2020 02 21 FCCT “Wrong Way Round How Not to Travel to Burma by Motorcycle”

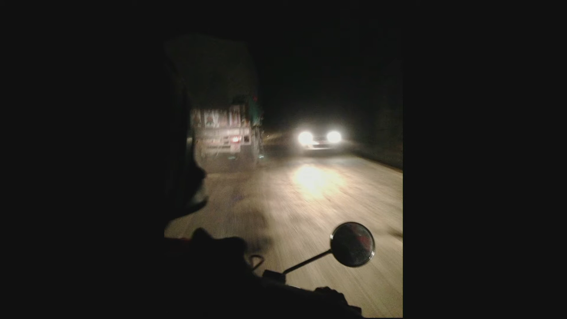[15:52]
There's a lot of potholes. There's no street lights. There's livestock coming into the road. There's people coming into the road. And the other people driving at night tend to be long-distance bus and truck drivers. They're trying to get to their destination quite fast, and they're staying awake with a variety of kind of legal and some less legal stimulants. So they're not the best guys to meet. But because, yeah, a lack of decent preparation, not really knowing what the roads were like,